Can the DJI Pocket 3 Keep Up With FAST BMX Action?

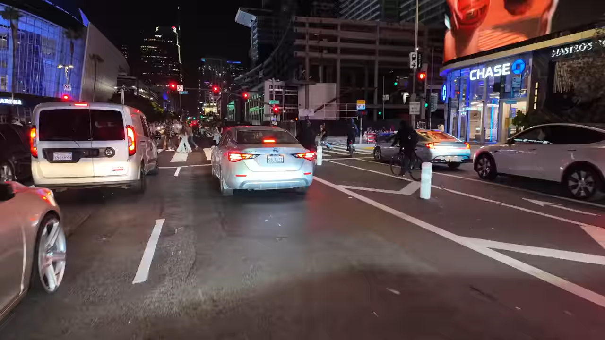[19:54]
oh there's a willy boy thought he's about a 12 o'clock on us